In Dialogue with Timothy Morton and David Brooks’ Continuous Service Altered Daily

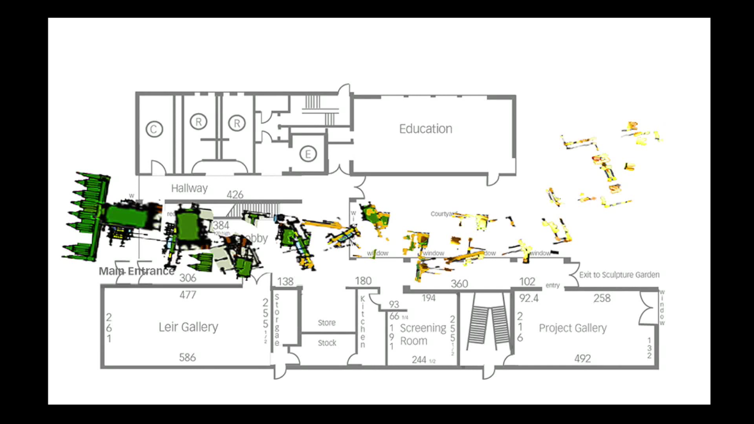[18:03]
or an asteroid field kind of spread out through the museum without really distinguishable kind of beginning or end necessarily.